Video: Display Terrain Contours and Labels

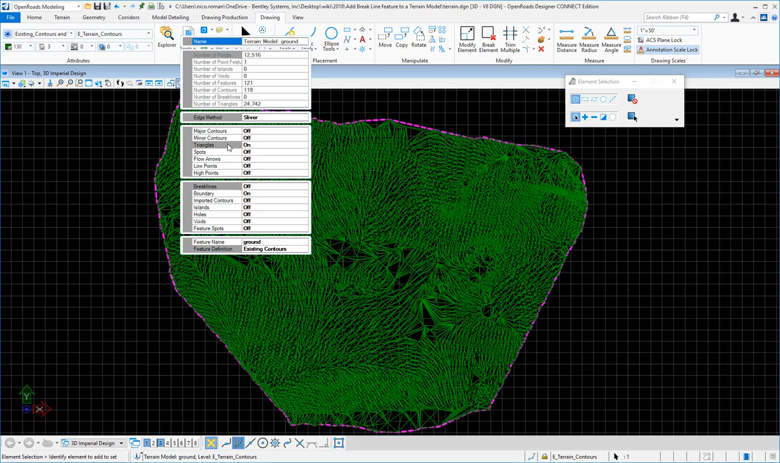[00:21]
if I want to see the contours I can click on the edge of the terrain and go to properties and over here you will see it will pop up I'm currently showing triangles and not contours I can change that from here and turn on the major contours minor contours now
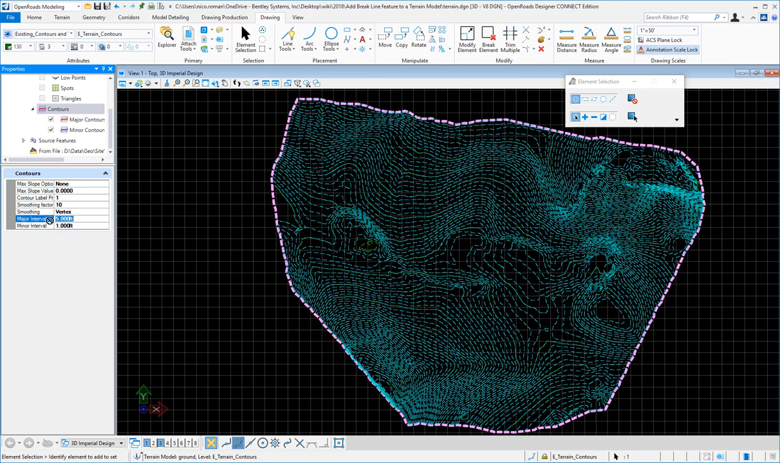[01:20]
here the intervals that they used so I could change the intervals here to maybe 10 and 2 and you'll see dynamically it will show here also you'll see under the labels that I have set up major contours labels down here to display yes and how often every
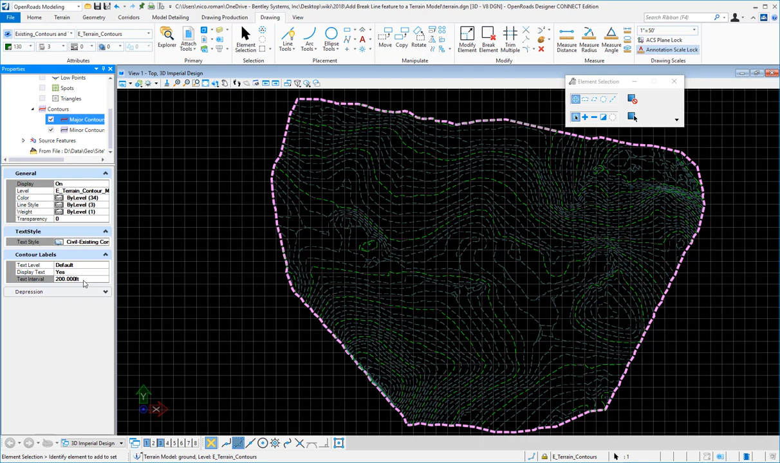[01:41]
200 feet now if I zoom in there I will see there's the labels